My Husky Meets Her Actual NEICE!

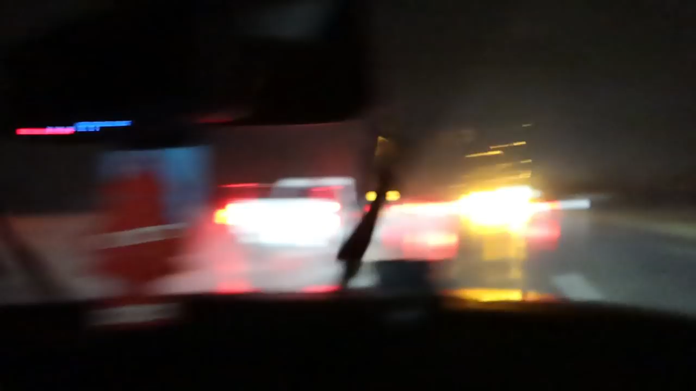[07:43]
Look, we found salt trucks and we didn't find ice yet because we're behind the salt trucks. But we have found the beginning of the bad weather. We are 2 hours and 40 minutes from home technically, but I bet it's gonna take us about 4 hours to get there. So we're doing 39 and a 70, just so you know. It's flying. Yeah, have you ever seen salt trucks like this before, Dan? No, the lights are pretty though. This is an experience for you. There is 4 salt trucks on the highway right now. You see all the salt on the road? I can't tell what's salt and ice.
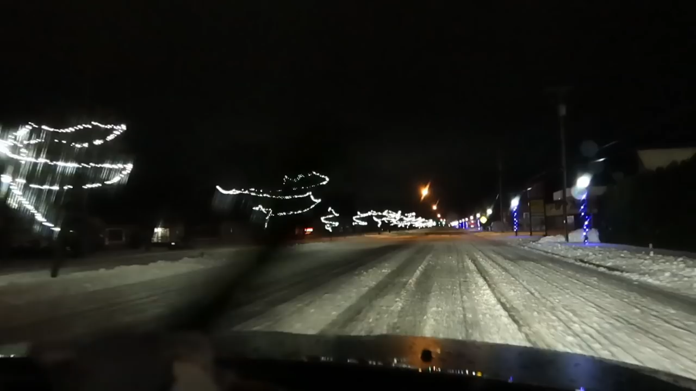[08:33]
The snow and snot on the ground, not so much. No, at least it's lit up for this little stretch of area. True. But I don't even know what's a lane, what's not. I don't either. If we're following the tracks of Santa's sled. We're all over the road. A little bit. Said we were going to be there by 9:15. Now it says we'll be there by 10:45. Yeah. But alive. 10:40 alive. 10:40 alive. 10:40 alive. It's all that matters. Oh my gosh, the camera makes everything like. Does that make it better? No.
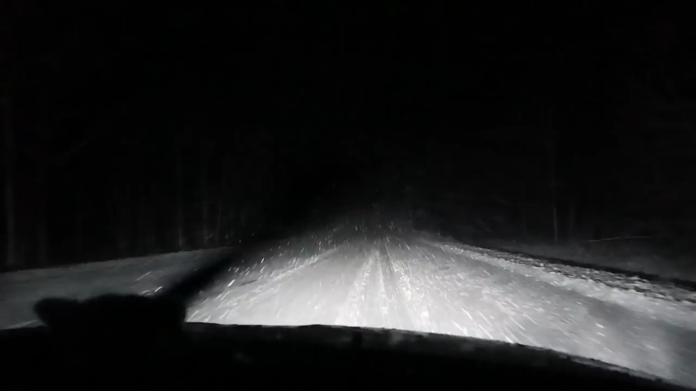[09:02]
It makes snow look 20 pounds lighter. Isn't that crazy? Yeah, it is way crazier than you can see now. I try to explain that to people all the time, that you don't understand. We look like we're in Star Wars. Yes, we are full Star Wars mode, that's for sure. No, we're only doing 35. I know, huh? This is what Santa goes through every year. It is, yeah. You should thank him. Just throwing that snow. Yeah. Almost home, though. Almost. God.
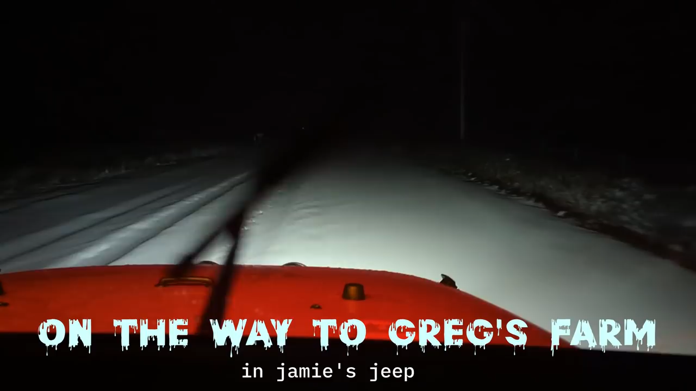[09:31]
You can do it. Now there's no tracks. Looking for my place? Yeah. Well, no, you got a ways yet. Garage, yep. Yep, you'll see the garage. Wanna show everybody what's out there?